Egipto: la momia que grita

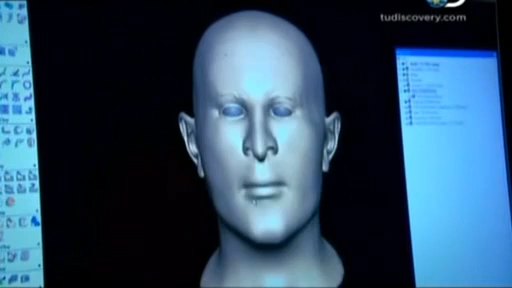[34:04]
Pero esta es una imagen del rostro del desconocido E.